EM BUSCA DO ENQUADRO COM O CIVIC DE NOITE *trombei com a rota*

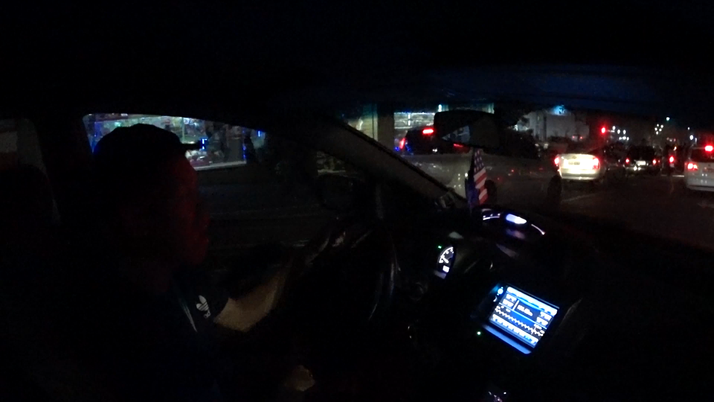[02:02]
Totalmente invisível É mó brisa, família Quando você tá com isso no filme assim Quanto mais escuro tiver lá fora E eu ligar aqui Mano, faz assim Todo mundo consegue ver Parece que tá de dia aqui dentro do carro Parece que tá sem isso no filme Isso é louco Mas se tiver mó claro lá fora E eu ligar isso aqui Vai fazer diferença nenhuma Vai continuar lacradão o carro Então quando eu paro no farol Pra não ficar moscando, né? Nós desliga aqui E já era Fica como? Invisível Vou até tirar o chinelo aqui de baixo É porque se eu tomar um enquadro, família Pra tomar a multa é rapidinho, né?
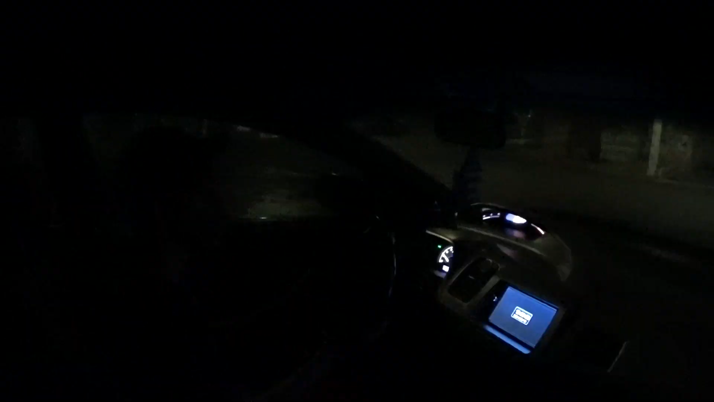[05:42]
o maluco passou ali Que eu não consegui nem vê-lo O maluco passou de bike Tudo apagado Nossa Só Deus pra livrar Porque os caras aqui é tudo maluco Pior que nós Tem logo um campinho de futebol aqui Acho que
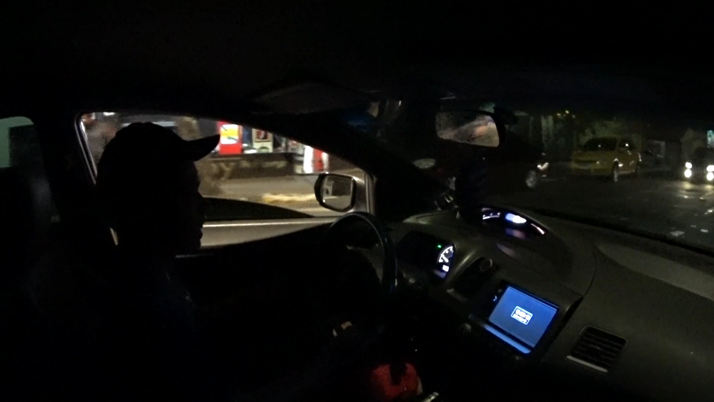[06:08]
Cê é doido Ainda bem que nós é ligeiro Ai Avistei Abaixei o vidro Sou bobo Tá tanto Coração chega Cê lirou Mas passamos batido Graças a Deus Mais um Cê é louco Logo a barca cinzona Vindo Toda apagada Os caras só jogaram a lanterna Já fiquei como? Logo ofuscado Não consegui ver direito as coisas Espero que vocês tenham conseguido ver aí Porque Eu não passei um medo à toa não Então que vamos família Contornei aqui E vamos fazer o caminho da volta Tá ligado?